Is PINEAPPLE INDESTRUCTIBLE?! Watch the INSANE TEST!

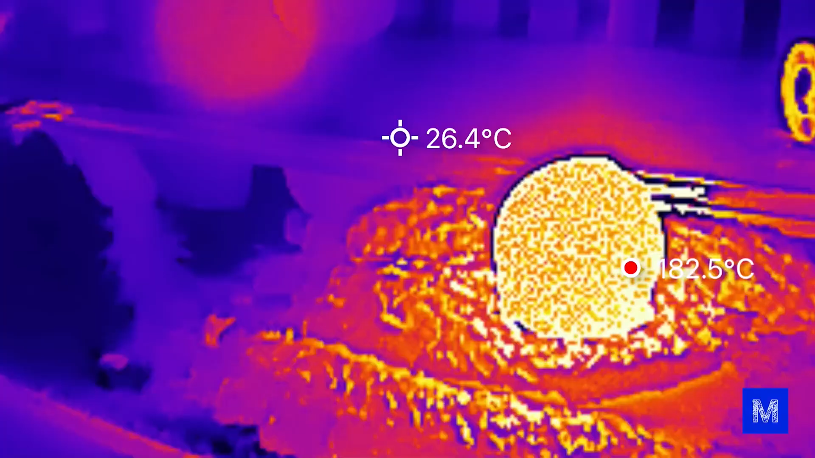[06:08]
On screen: spot 26.4°C, max 182.5°C
let's see if this will work look the
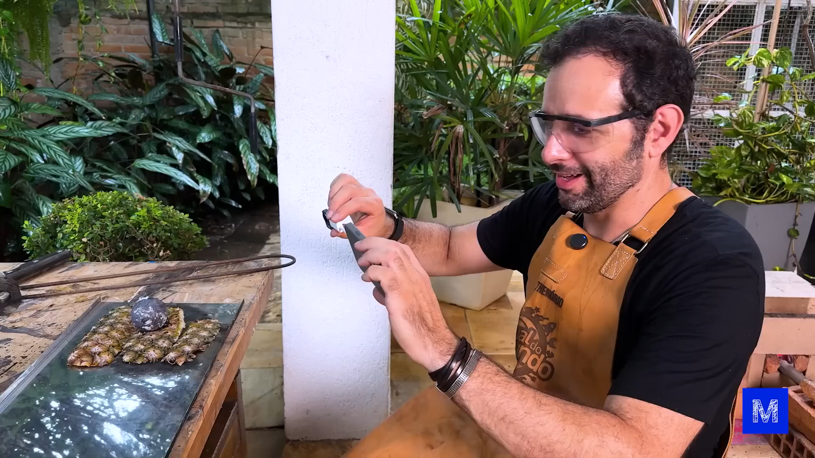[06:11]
warning pops up it can't record something
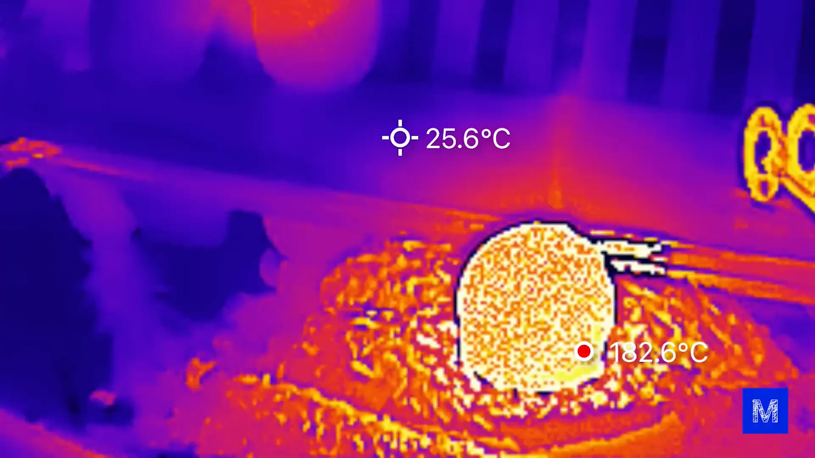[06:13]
On screen: spot 25.6°C, max 182.6°C
this hot the maximum it can register
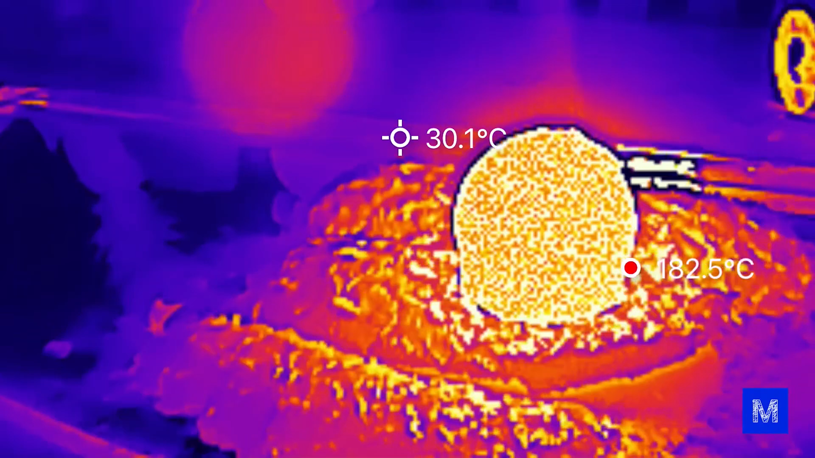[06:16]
On screen: spot 30.1°C, max 182.5°C
is 182 degrees Celsius here but you can
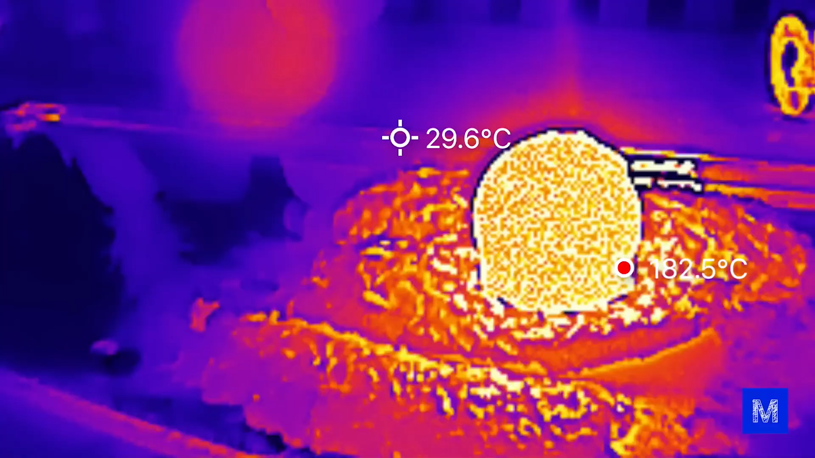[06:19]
On screen: spot 29.6°C, max 182.5°C
see smoke coming out from the top show me the
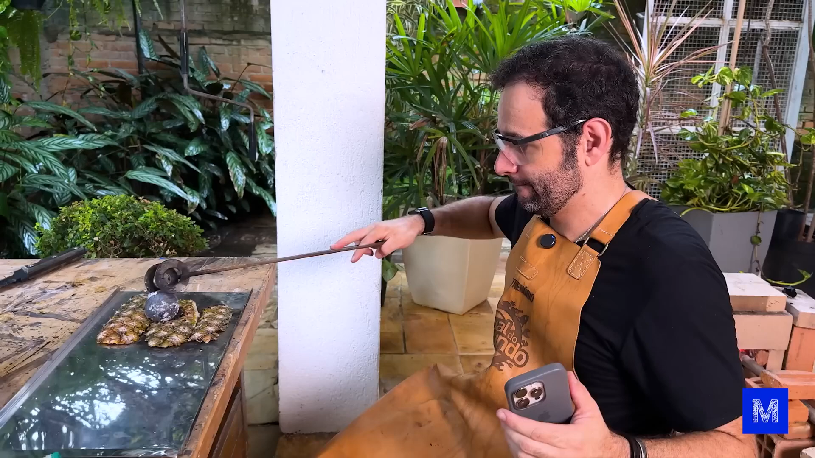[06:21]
temperature on the opposite side of the shell there are videos
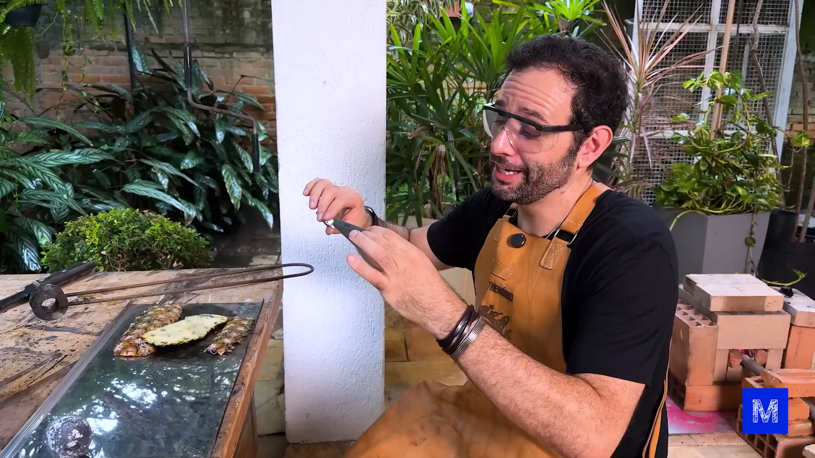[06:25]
out there that say it doesn't heat up at all on the other side but from what I'm aiming at here it's 71 70 degrees Celsius on the other side that's already a temperature where you can get
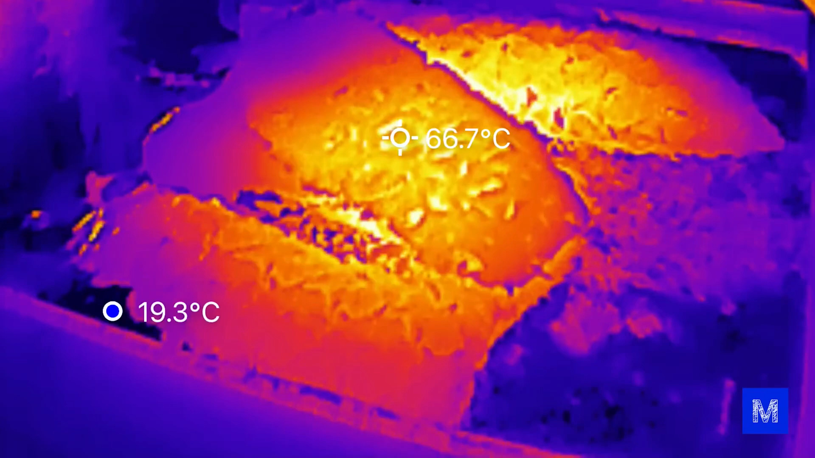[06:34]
On screen: min 19.3°C
burned it's already pretty hot you could maybe touch it quickly like this but if it were clothing you wouldn't be able
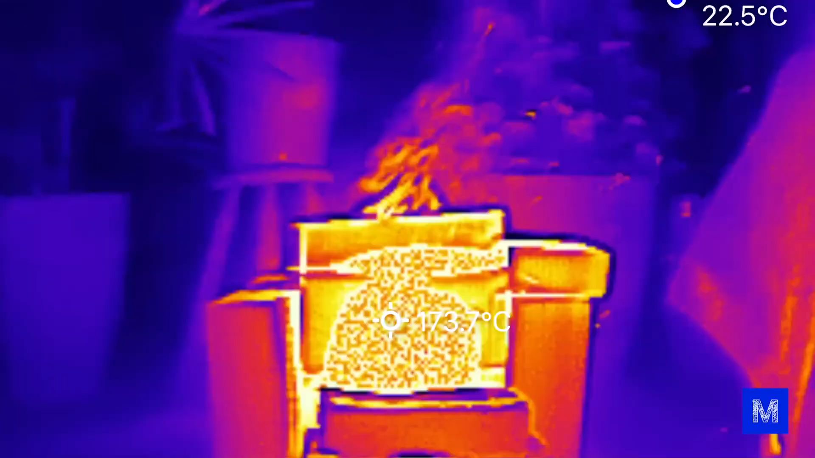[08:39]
On screen: spot 173.7°C
camera we can't see it simply because it can't register that temperature its range is limited water